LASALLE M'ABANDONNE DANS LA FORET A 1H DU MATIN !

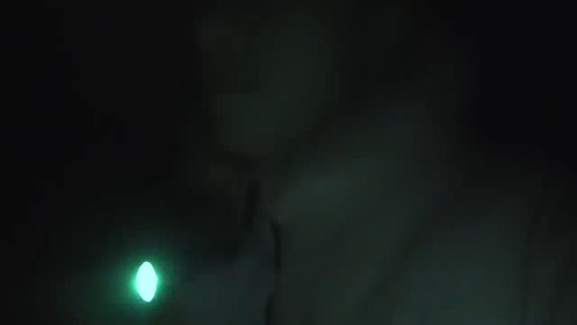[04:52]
Putain y'a des yeux Ouais y'a des yeux Y'a des putain de yeux Y'a deux yeux Je sais pas si on voit là Avec la caméra Deux yeux
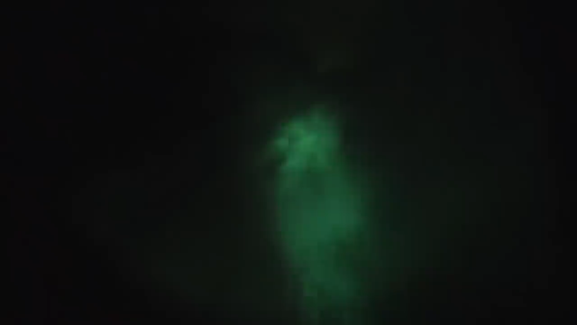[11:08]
On voit rien c'est incroyable On voit rien c'est incroyable J'ai l'impression que je vois rien du tout Il y a rien